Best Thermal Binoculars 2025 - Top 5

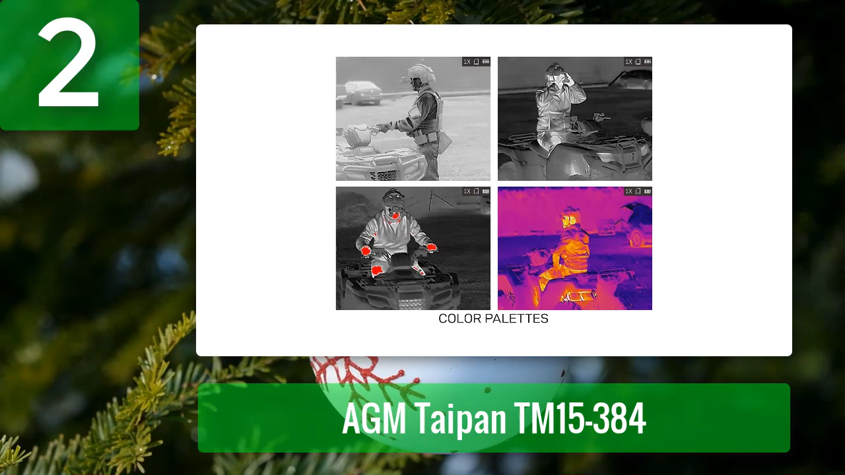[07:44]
You can perform FFC calibrations, hot track the hottest heat signature, and switch between fusion, white hot, black hot, and red hot palettes.